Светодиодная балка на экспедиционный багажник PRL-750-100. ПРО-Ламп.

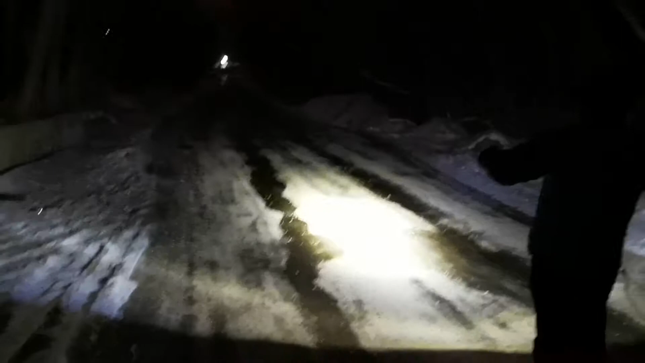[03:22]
Доворот 200 метров. Ночь. Довольно таки хорошо светит балочка. И боковой засвет имеет. Тоже если посмотреть по нижнему контуру. А покрутись чуть? Да, то есть. Центра.